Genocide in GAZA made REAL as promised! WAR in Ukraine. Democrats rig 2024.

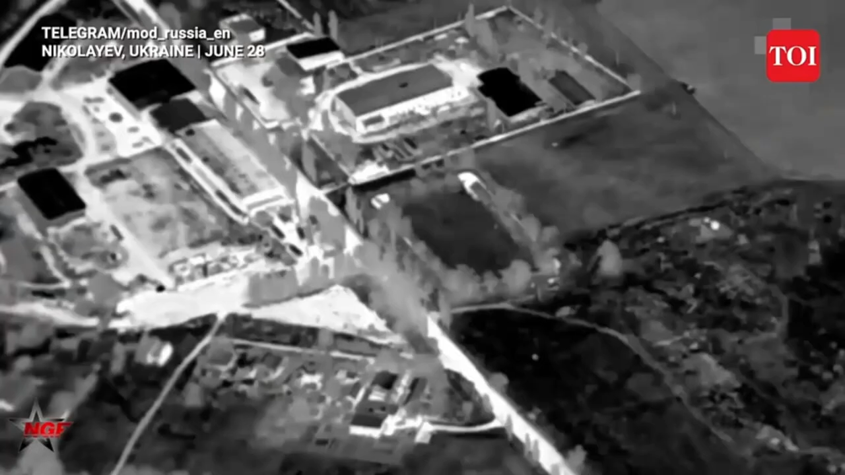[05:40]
targeting of another ammunition And military equipment stockpile Was reported shortly afterwards In the nearby Kaminoi settlement